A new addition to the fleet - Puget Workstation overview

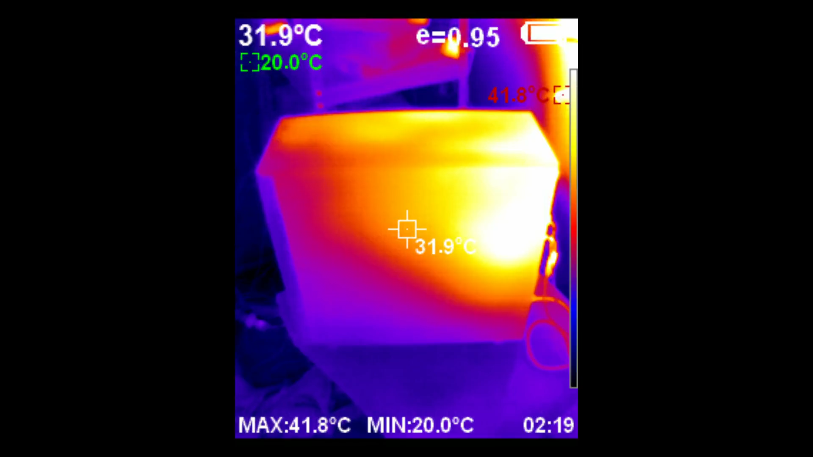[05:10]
On screen: spot 31.9°C, max 41.8°C, min 20.0°C
The thermal camera tells me the temperature in white of the thing I'm directly pointing at, then it also shows in red the hottest point in the photo, and in green the coolest. Somewhat comically here, we can see the hottest point in this photo is actually the wall behind the machine. Around the back of the casing, we can see the hottest point here is essentially where the DisplayPort cable plugs in.
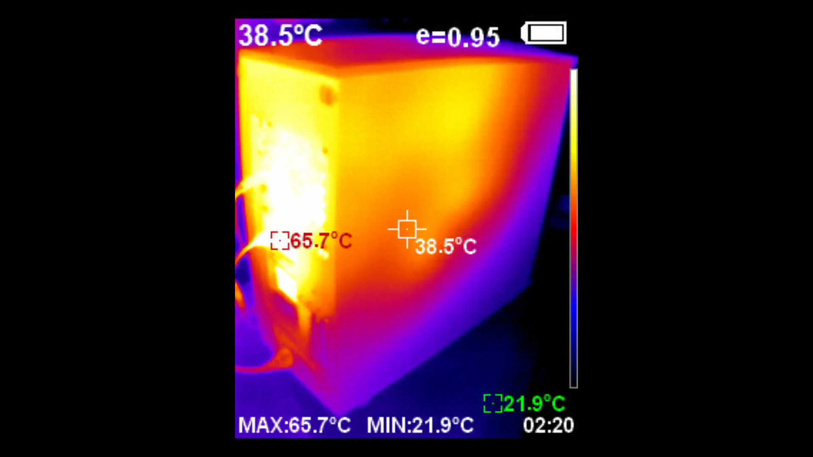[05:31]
On screen: spot 38.5°C, max 65.7°C, min 21.9°C
I never really put much thought into how much heat these cables would be put through over time, but clearly it's a lot if it's on a GPU that isn't just simply an accelerator. Opening up the side panel here, not too much shocking, the GPUs are indeed hot.
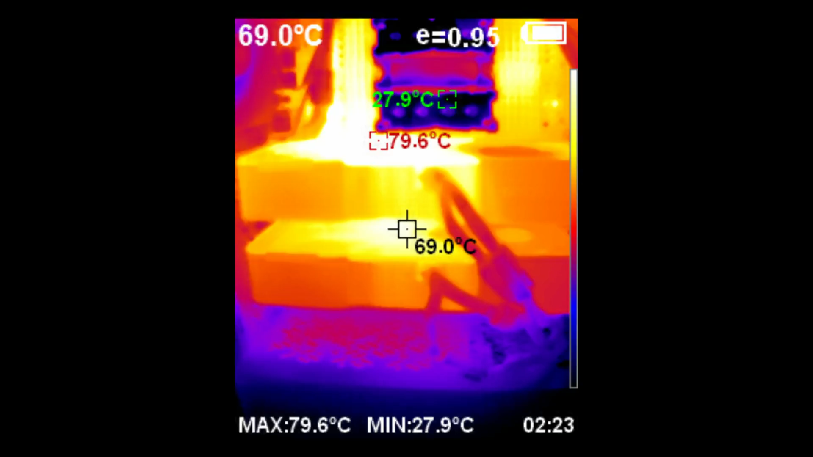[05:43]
On screen: spot 69.0°C, max 79.6°C, min 27.9°C
And you can see just how much hotter that top GPU is. Next, I had been curious for quite some time to see how the RTX 3090 compared to the RTX 8000,